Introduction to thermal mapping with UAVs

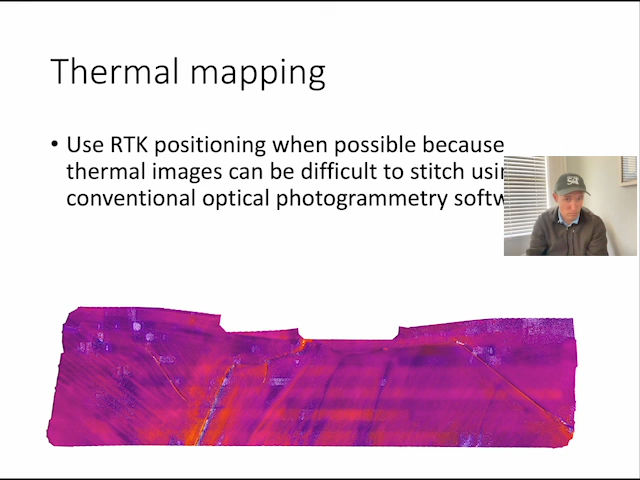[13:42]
there's not much contrast in between the different photographs. And especially because those photographs are so small, only 640 by 512, it can be very difficult for photogrammetric software to come up with a good stitching. And then, as I mentioned, we were doing two different acquisitions actually at two different times a day.